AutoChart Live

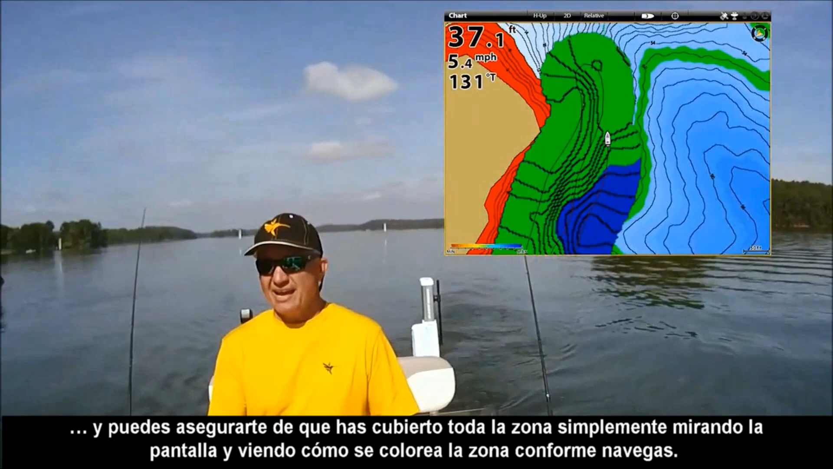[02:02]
On screen: depth 37.1 ft, speed 5.4 mph
and seeing it actually color the chart as you cover it.
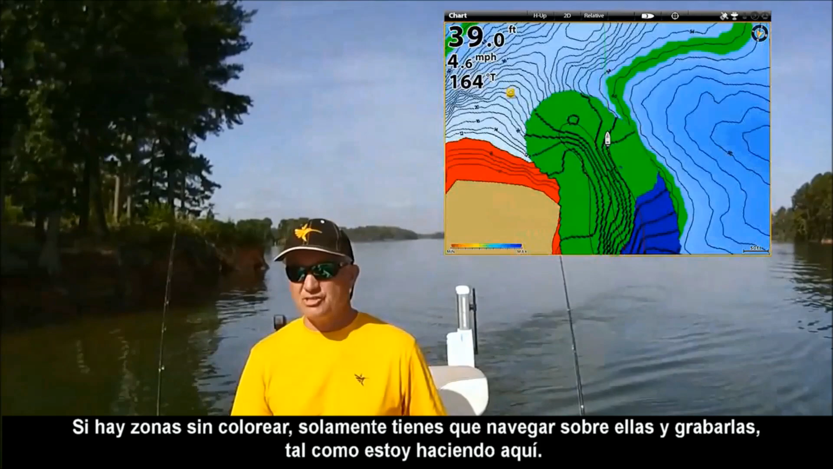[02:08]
On screen: depth 39.0 ft, speed 4.6 mph
If there are areas that you missed, you just need to go back over and pick up those areas just like what I'm doing here.